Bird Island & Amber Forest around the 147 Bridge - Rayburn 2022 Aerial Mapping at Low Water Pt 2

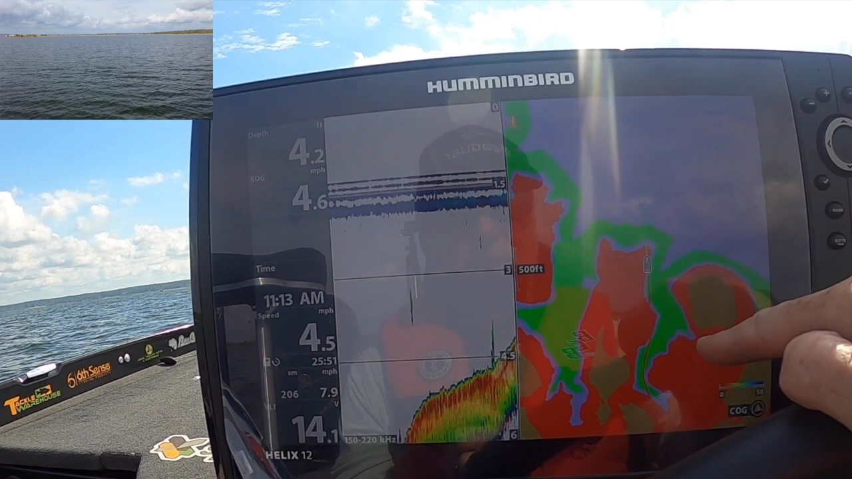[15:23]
So when you come through that drain, that's Bird Island. You really want to hug that.
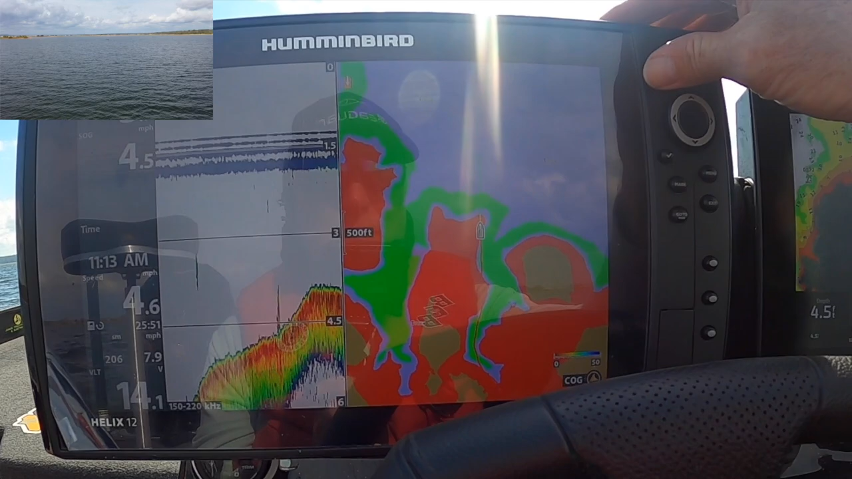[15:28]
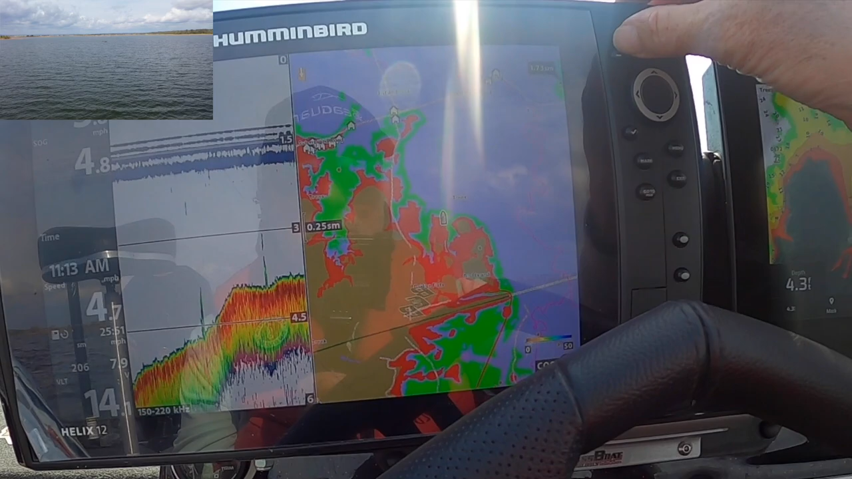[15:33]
And then you don't want to run over here.
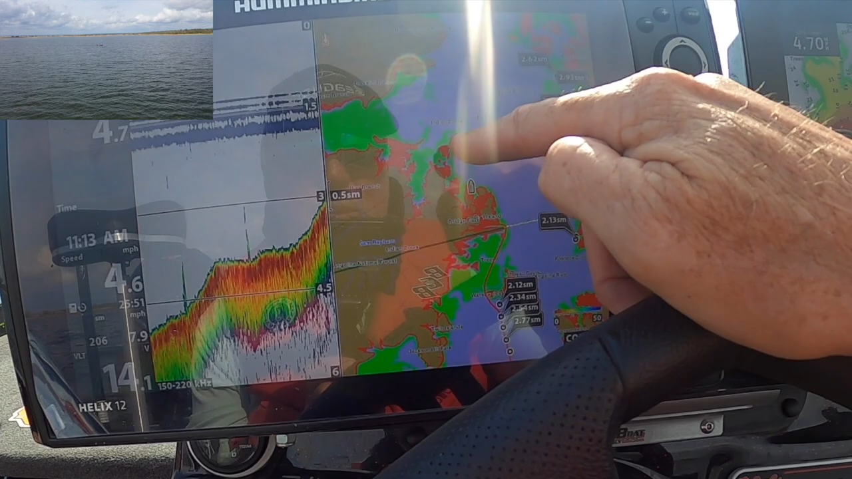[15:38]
You want to run over here to get to where you can run on up the lake.